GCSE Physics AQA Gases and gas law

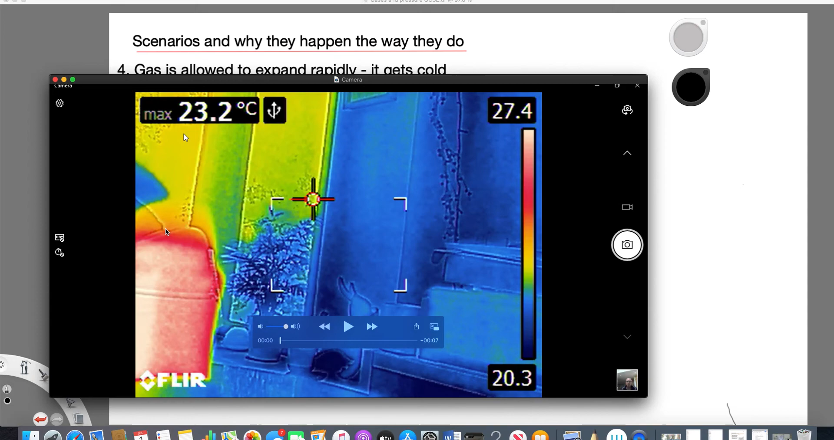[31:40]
On screen: max 23.2°C
And here's my finger coming in to press the button on the top of the aerosol. This is the front of the aerosol. This is the nozzle. Watch what happens. Did you see that? When I press the button and the aerosol gas came out, look at the contrast between the temperature, around 20 degrees,